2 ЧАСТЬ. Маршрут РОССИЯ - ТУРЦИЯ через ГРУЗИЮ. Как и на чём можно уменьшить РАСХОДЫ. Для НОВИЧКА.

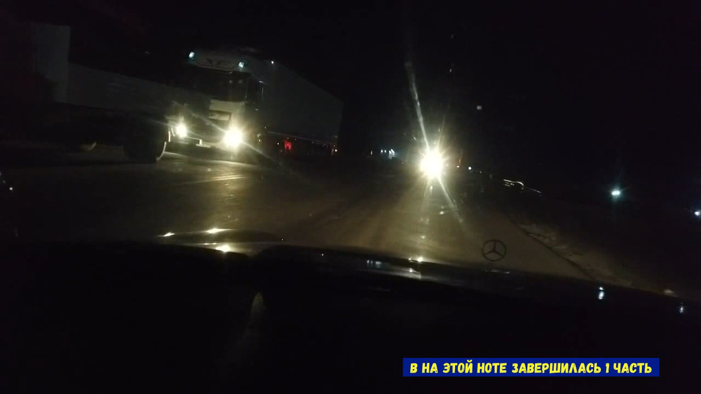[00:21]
И вот очередь такая в сторону России, а мы едем в сторону Турции. Очень было волнительно, потому что они говорят, что часто возвращают, не пропускают. Но пронесло.
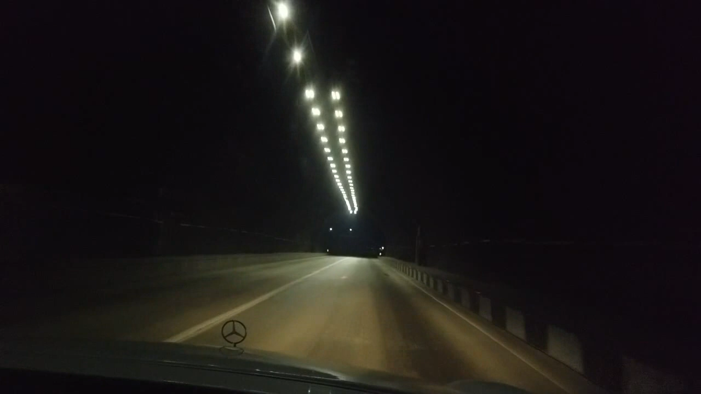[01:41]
время. Дорога здесь хорошая относительно. По сравнению с теми на российской стороне, там вообще разбитая дорога. Я не знаю, там снимали ли.
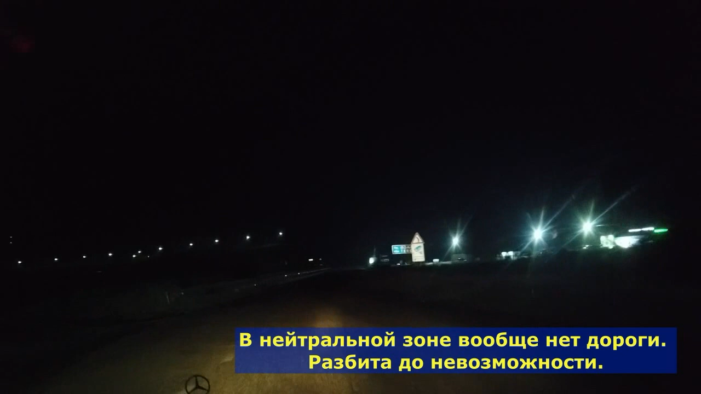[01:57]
Тут дорога хорошая, поэтому тихо. Горы везде.
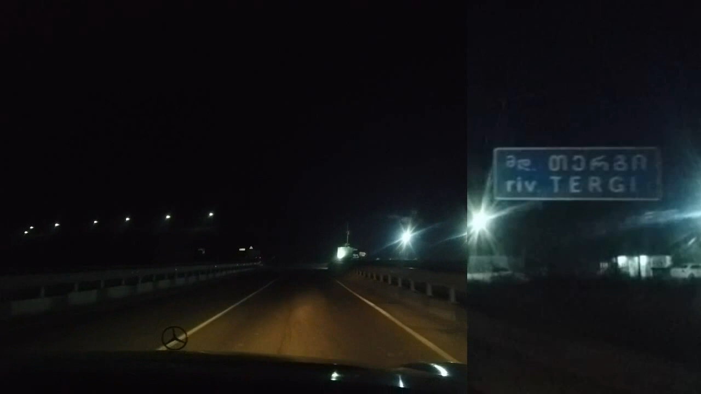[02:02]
Горы? Здесь везде горы. О, смотри, налево. Ага. Слева горы, справа горы, здесь везде горы.